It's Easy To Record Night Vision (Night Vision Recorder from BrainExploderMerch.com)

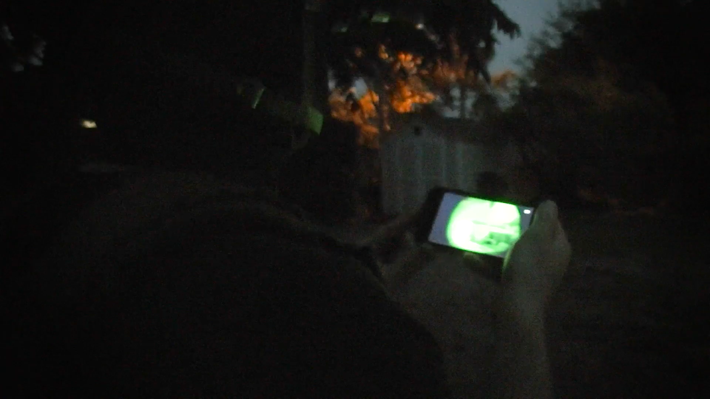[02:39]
The Runcam app allows you to have a live view of what you're seeing, change settings or format your SD card. Now the design itself is essentially a clip on piece with the camera off to the side.
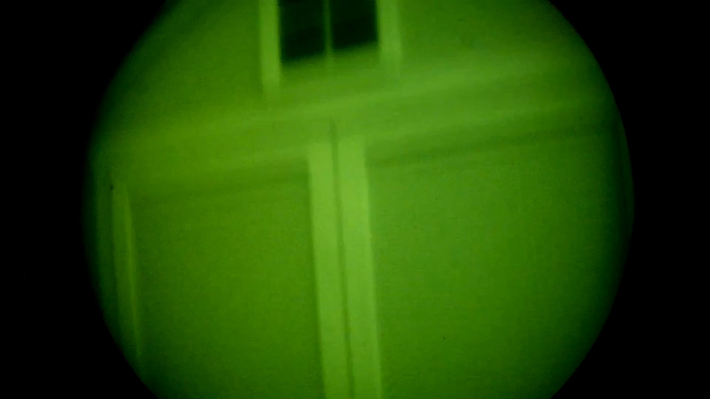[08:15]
And something recognizable, like text maybe.